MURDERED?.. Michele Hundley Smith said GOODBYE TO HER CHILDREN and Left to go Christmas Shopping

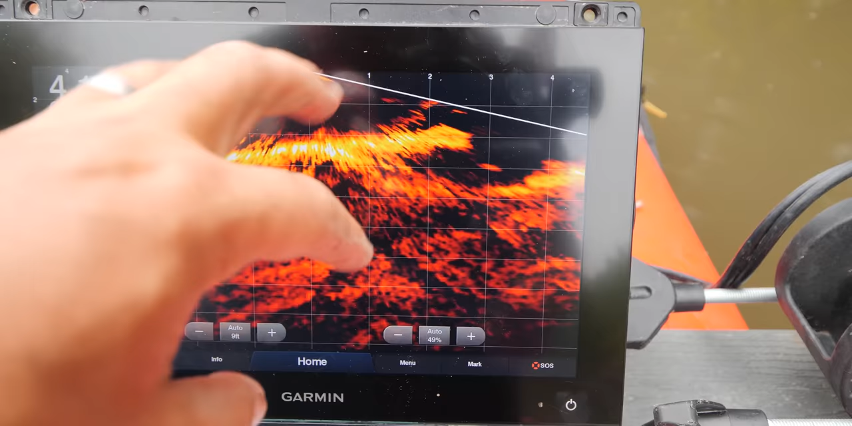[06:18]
Anything that's happening in real time, we can actually see like fish swimming by and the depth here.
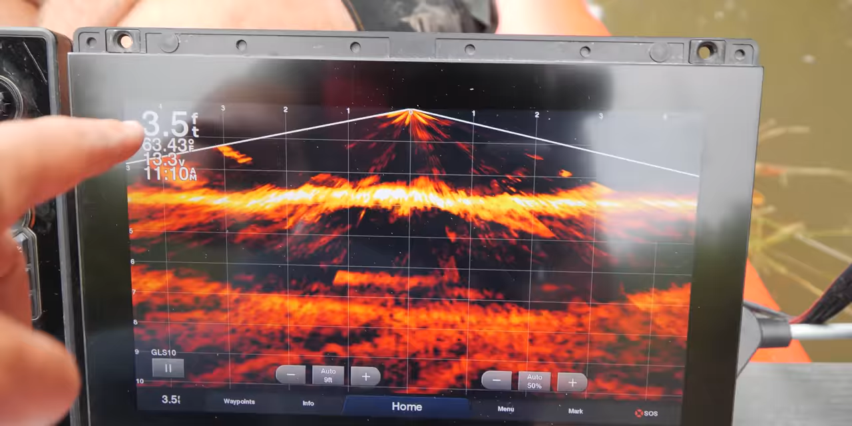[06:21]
On screen: depth 3.5 ft
And then you have the different grid lines. Over here, we have more of a picture in time. This is the hummingbird. We're looking at down imaging.
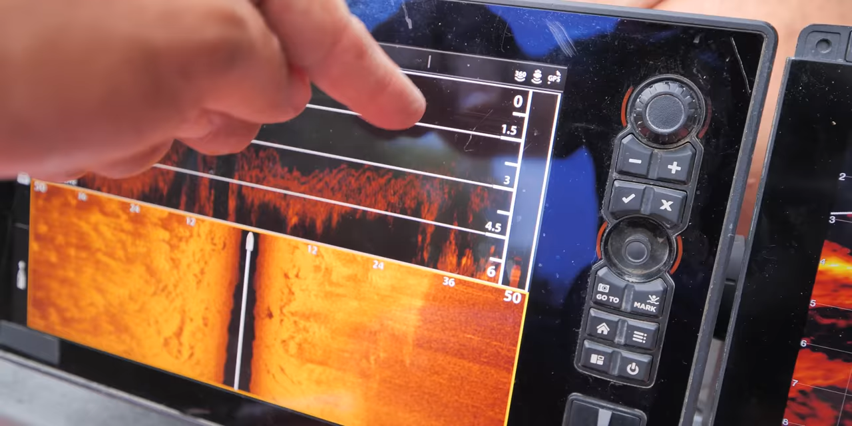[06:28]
So the transducers are just kind of positioned a few inches off. So you'll see just a little variance in depth here.
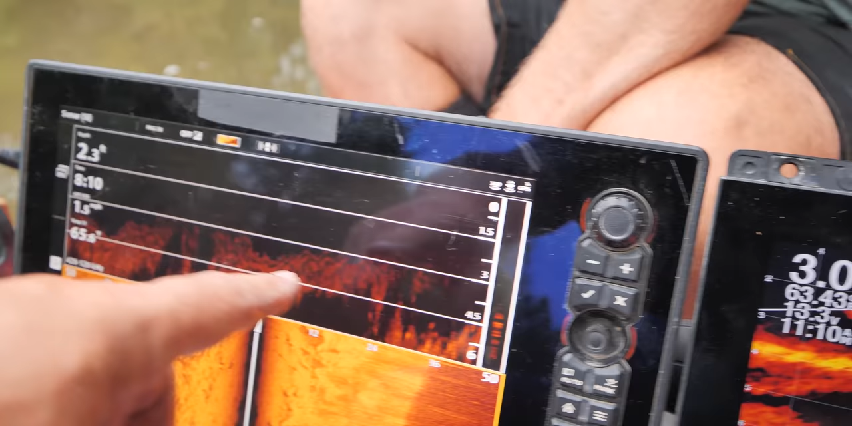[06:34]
But you're looking at the grid line here, 3 feet deep here.
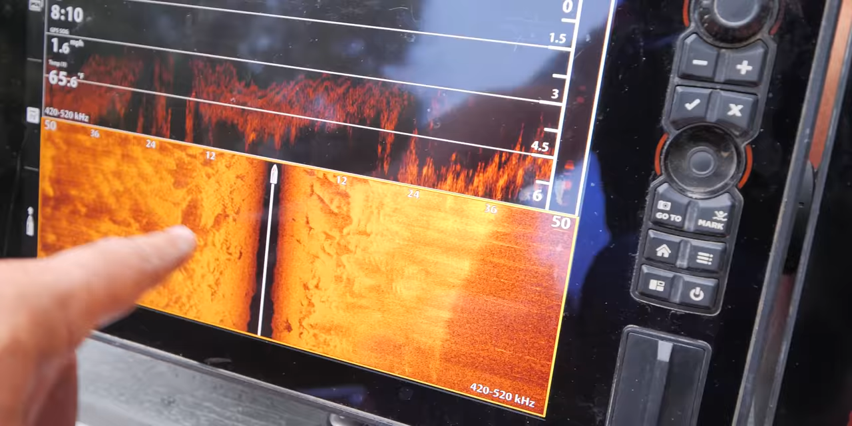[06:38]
On screen: speed 1.6 mph
And then we're casting 50 feet to the left and 50 feet to the right. Anything that is black is water column.
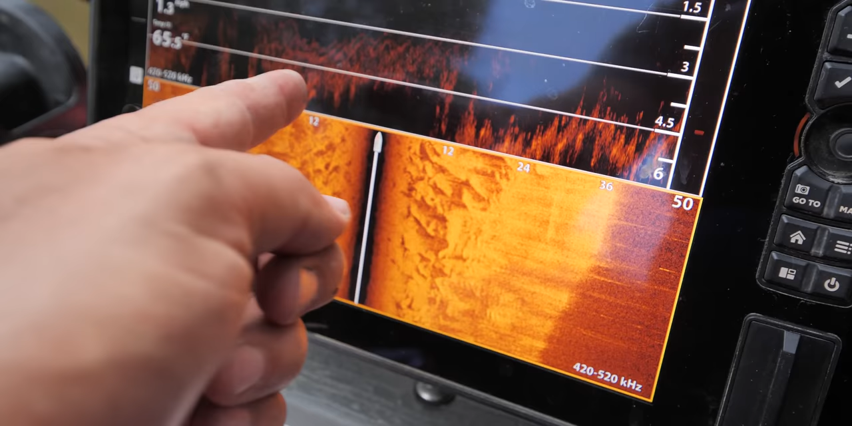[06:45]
And then you have the additional grid lines of 12, 24, 36, 50.
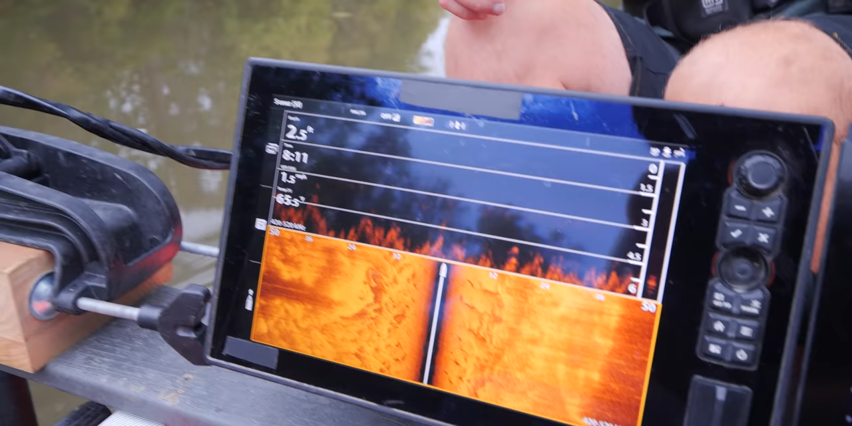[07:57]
And you can see the guardrail right there. Yep. But was the guardrail there in 2001?
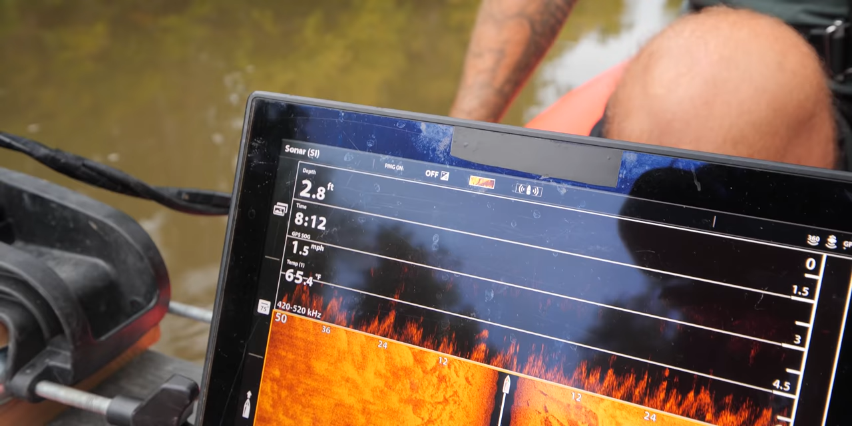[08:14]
On screen: depth 2.8 ft, water 65.4°F, speed 1.5 mph
With our scanning also, we want to be scanning between 1.9 and 2.5 miles an hour is the optimum speed to be scanning when you're trolling and looking and using your sonar. And that completes the sonar overview.
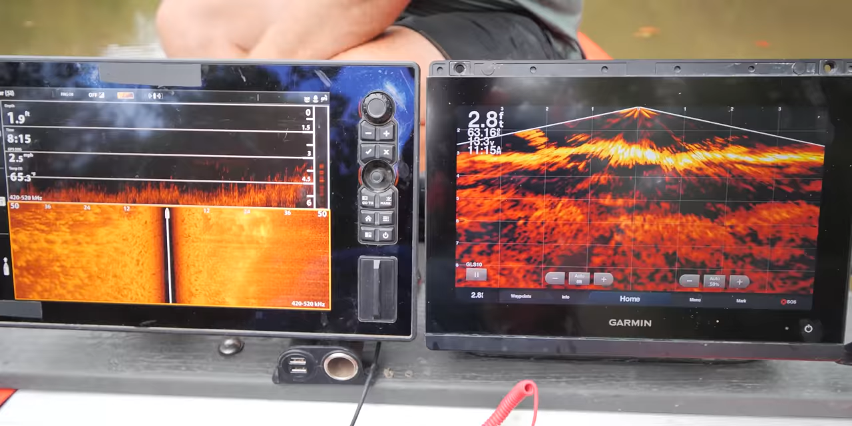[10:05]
And this would make sense, too, because you can't even get a boat in here. Yeah, you can't. Because up there, it was complete gravel, ankle deep all the way across. And then down here, it kind of looks like it's getting back to the same way.
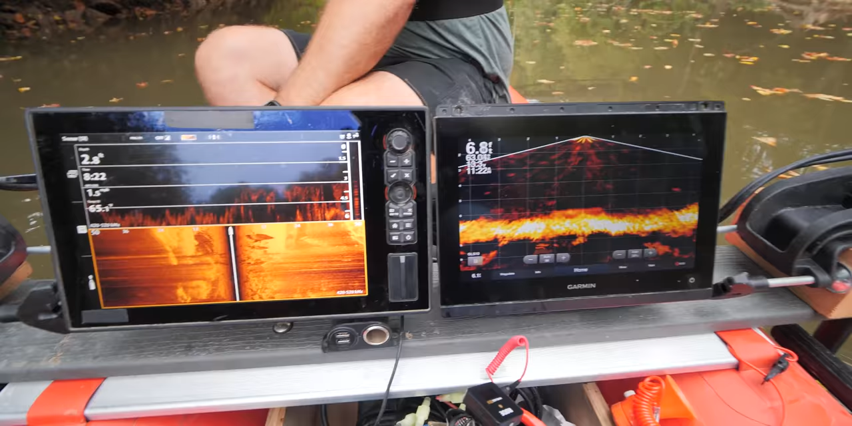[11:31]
So, yeah, I mean, I have a nice big rock down here.
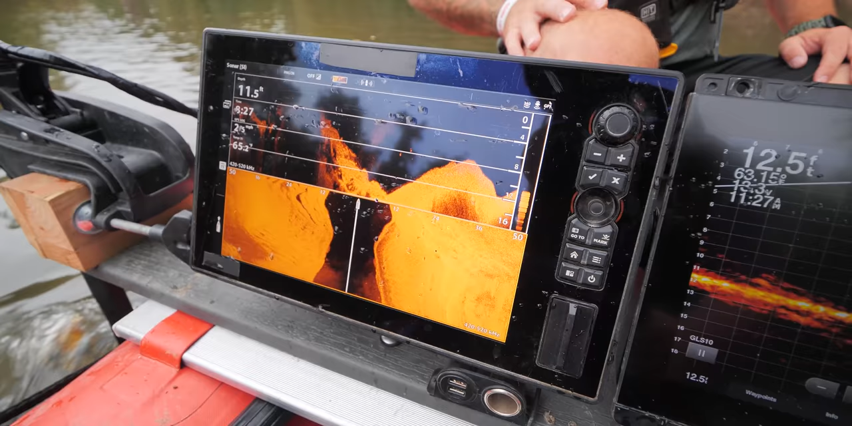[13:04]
But you can see how the more black we have, the deeper it gets, and it's coming back up. So now we're going to start getting shallower.
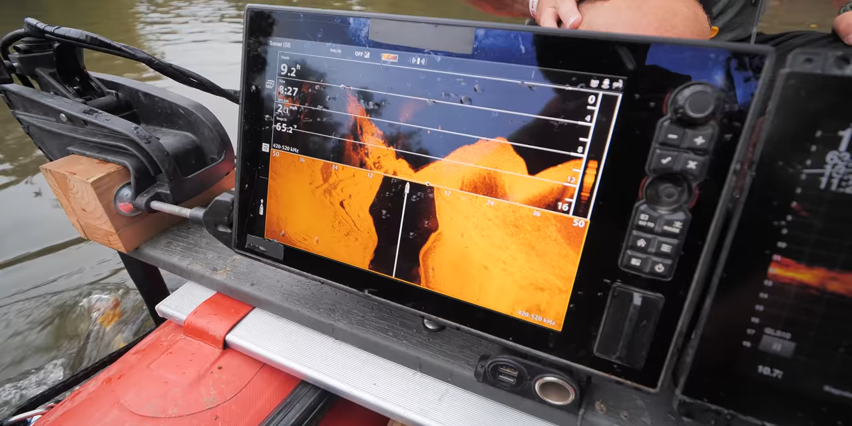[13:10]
I mean, it's up there, just not... Oh!
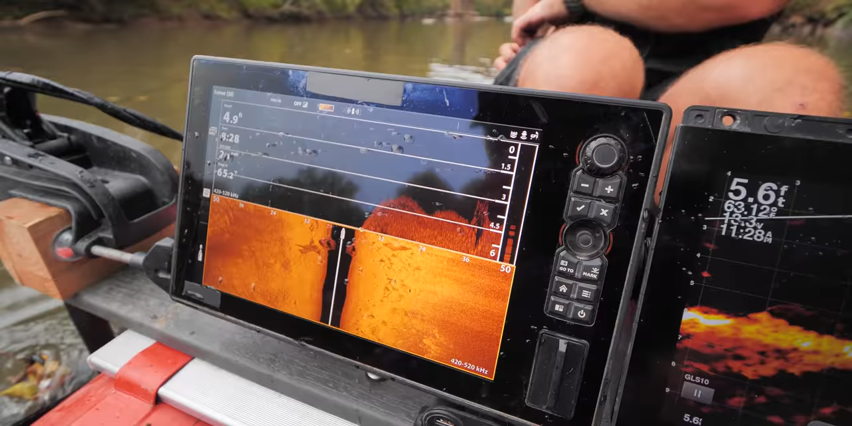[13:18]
What do we have here? I think that's a rock. We're going to go verify that, but that kind of looks like a...
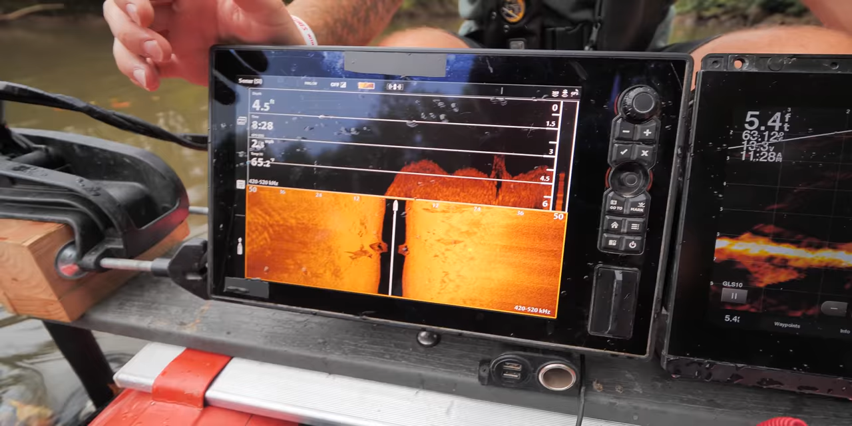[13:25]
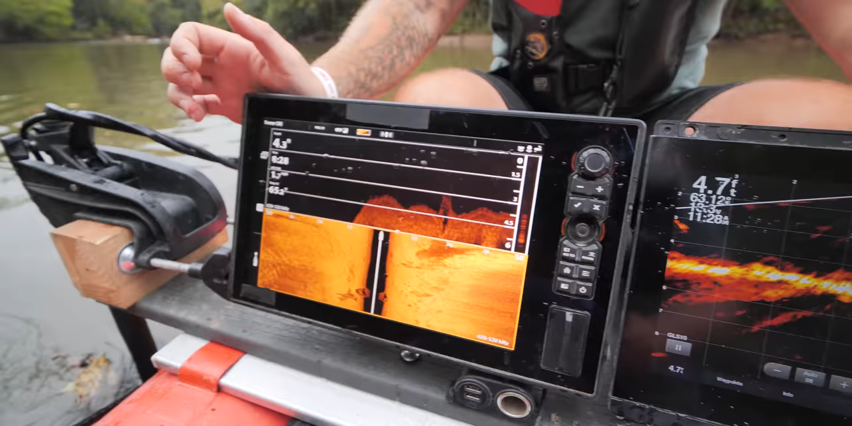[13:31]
We'll definitely know once we hit it on down scan. Yeah, we'll hit it sideways too. Sideways. Get a live scan on it too.
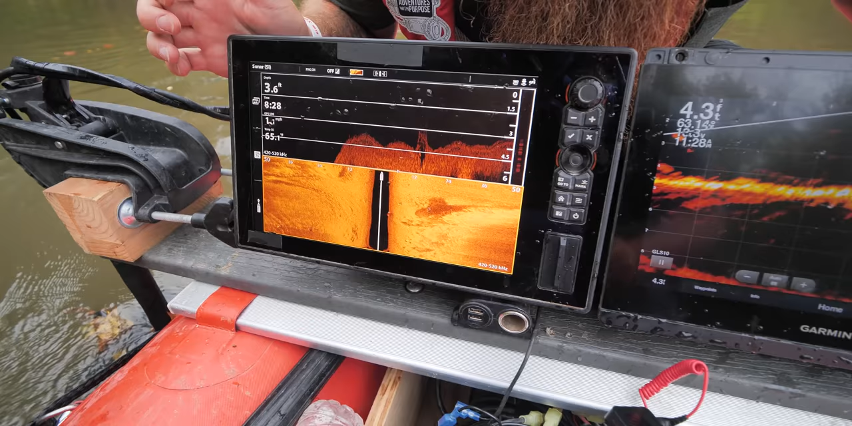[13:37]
I mean, we have some big rocks in here, but that's just all by itself right there. Alright, so let's see where it's at. So we come back over here where it's deeper.
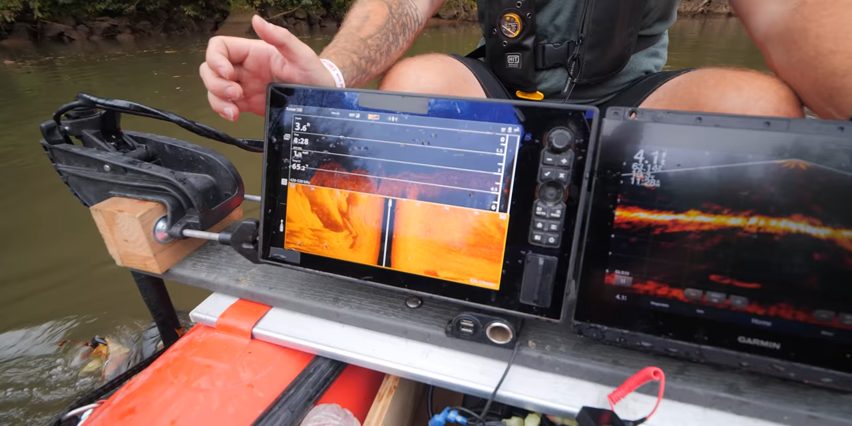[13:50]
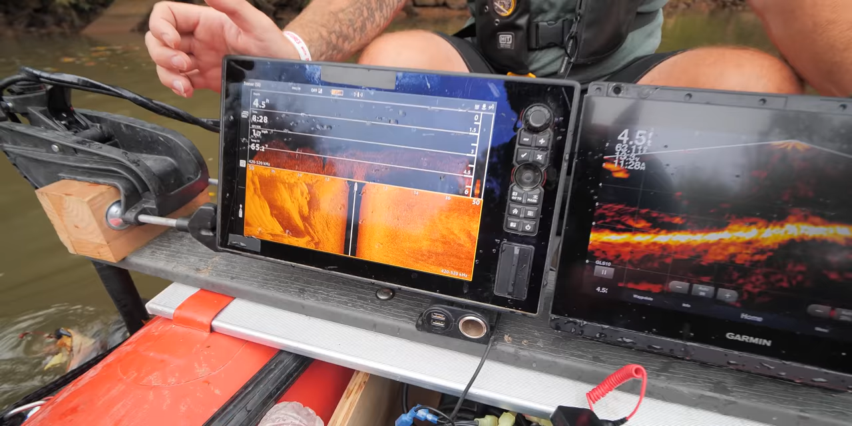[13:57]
Alright, so we're coming back into deeper water. Okay, here it is.